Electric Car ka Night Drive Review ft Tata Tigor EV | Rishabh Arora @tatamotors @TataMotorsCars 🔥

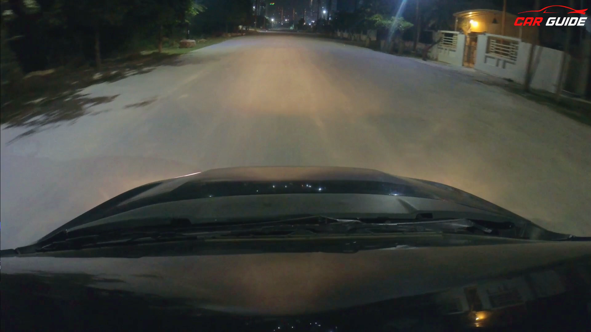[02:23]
number दे सकता हूं बात करते हैं इसके bonnet के बारे वे कि वहाँ पर visibility आपको कैसी मिलती है बहुत लोगों के आदत होती है और उनको अच्छा लगता है कि bonnet left और right दोना तरफ से दिखे ताकि आपको road पे better आपकी driving हो सके but unfortunately इस गाड़ी में वो नहीं है और sedans में usually होता भी नहीं है बहुत limited sedans है जहां पर आपको